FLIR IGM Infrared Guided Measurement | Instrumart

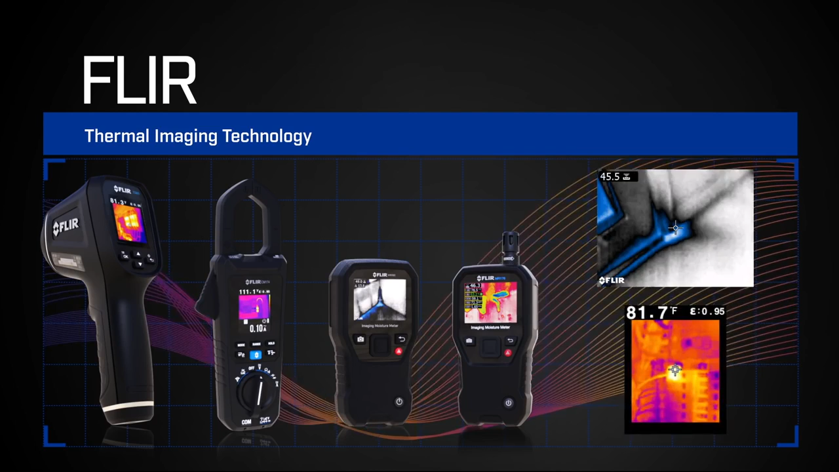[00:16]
On screen: spot 81.7°F
Introducing FLIR IGM, Infrared Guided Measurement.
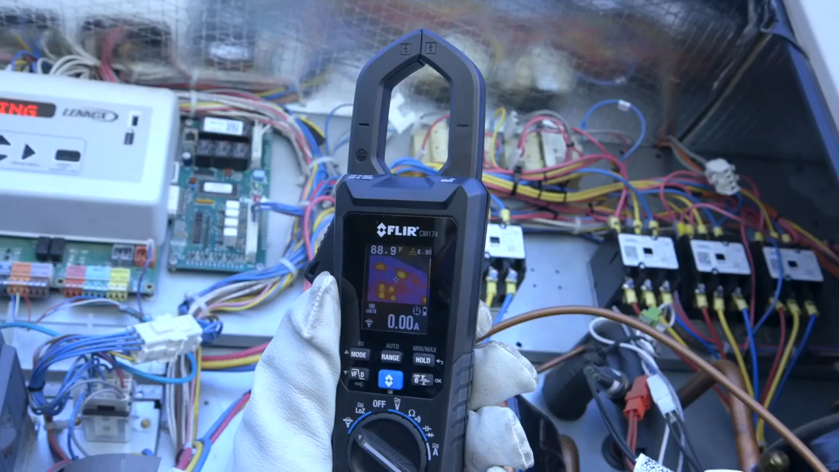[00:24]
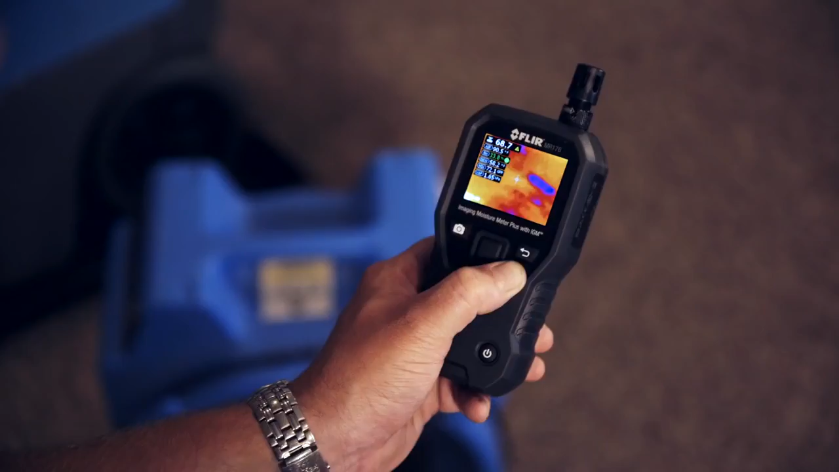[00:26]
IGM visually guides you to temperature problems invisible to the naked eye, so you know exactly where to focus on troubleshooting.
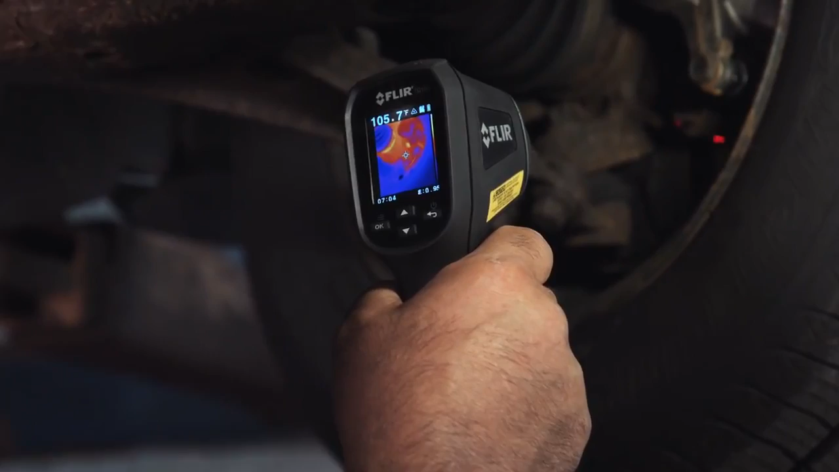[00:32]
On screen: spot 105.7°F
It elevates your favorite test tools to a whole new level,
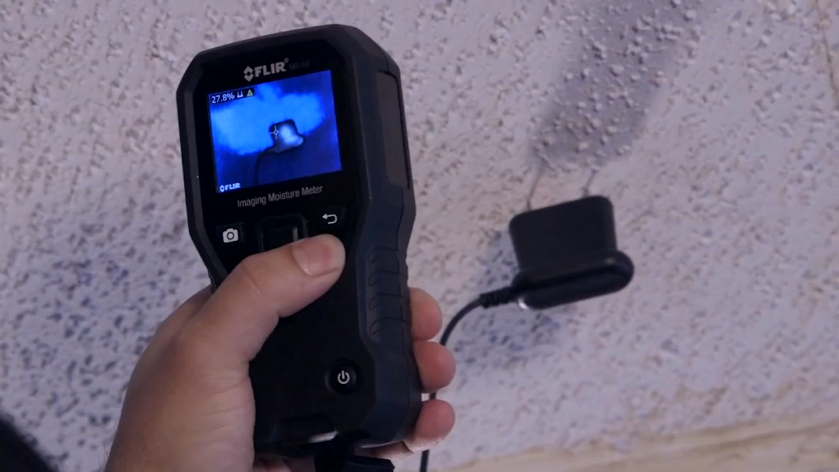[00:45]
FLIR's new IGM moisture meters can help you uncover hidden moisture in walls, floors, or ceilings.
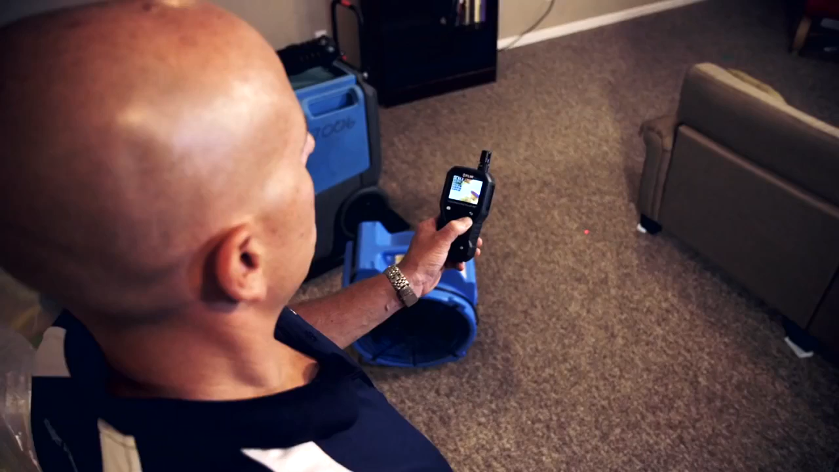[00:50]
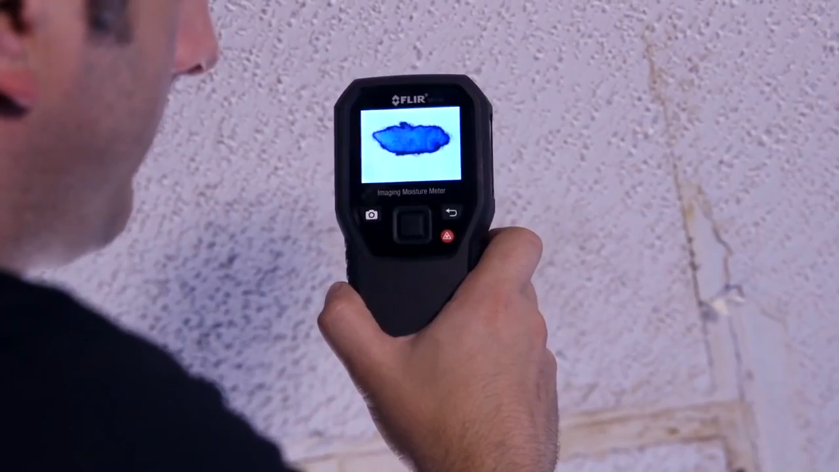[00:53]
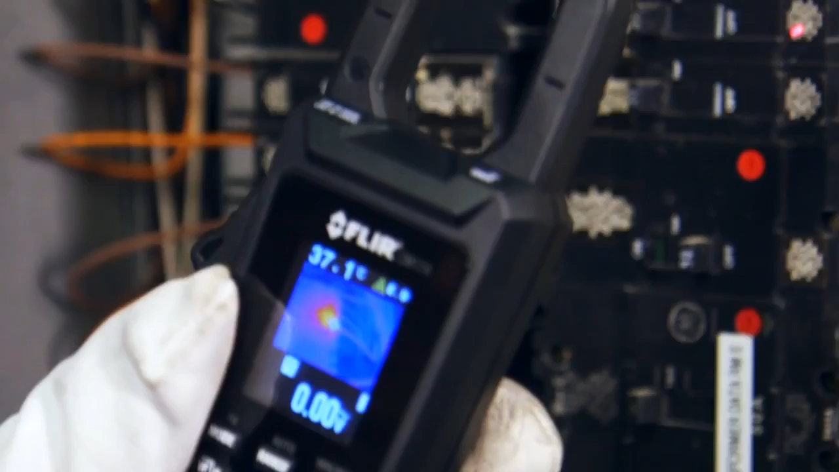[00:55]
On a FLIR clamp meter, IGM can help you home in and track down electrical overheating more quickly and safely.